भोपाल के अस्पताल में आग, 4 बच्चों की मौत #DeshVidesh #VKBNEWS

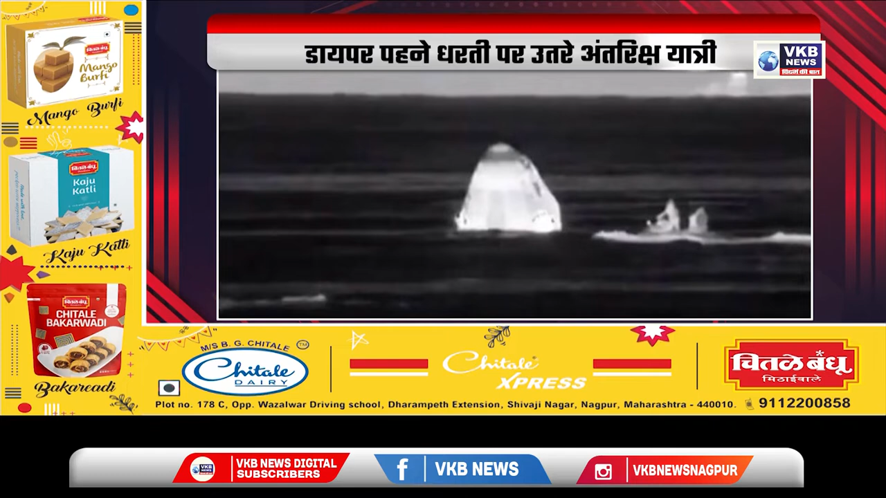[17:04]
तरह दिखाई दे रहा था समद्र में उतरने के ठीक पहले कैपस्यूल के पारशूट खुल गए जिस कारण इसकी रफतार घटकर 24 किलोमीटर प्रती घंटे तक पहुँच गई अमेरिका,